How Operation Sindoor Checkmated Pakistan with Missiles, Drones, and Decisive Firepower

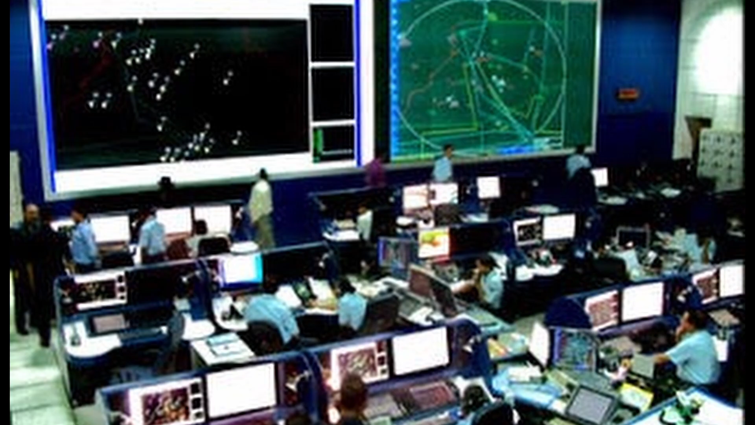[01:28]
I-A-C-C-S Integrated Air Command and Control System This is the brain.